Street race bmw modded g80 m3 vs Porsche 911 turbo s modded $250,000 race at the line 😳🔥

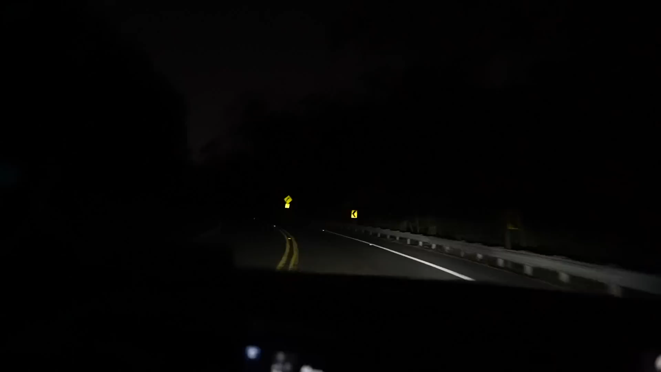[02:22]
Look at this, oh shit, yo, can't see shit, I can't see shit, look at this shit, yo, yo, nah, bro, they need some lights out here, I'm not gonna lie.
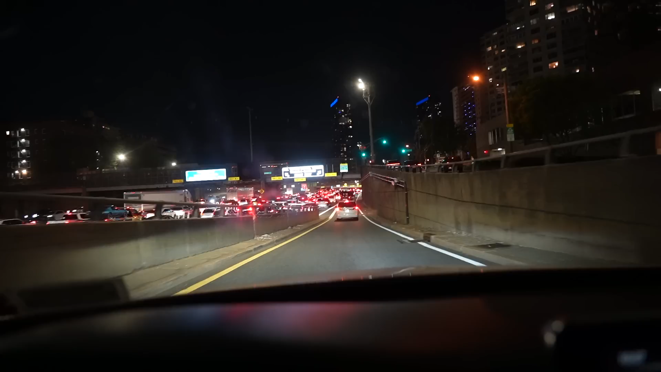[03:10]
pros on, yo, bro, yo, bro, what in the mother, yo, what's up with this traffic, bro? No, no, bro, where you going, gang? Yo, nah, this traffic is insane, like, what? Dude, this traffic, man, to get in this tunnel,
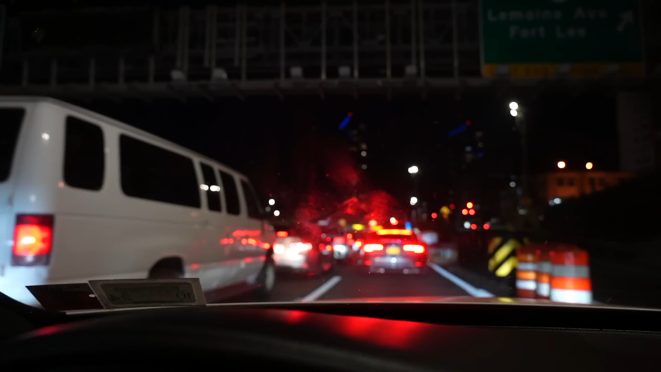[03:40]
Yo, what the fuck is this fucking traffic? This fucking traffic, fucking, fucking traffic, fucking, fucking traffic! Fucking traffic!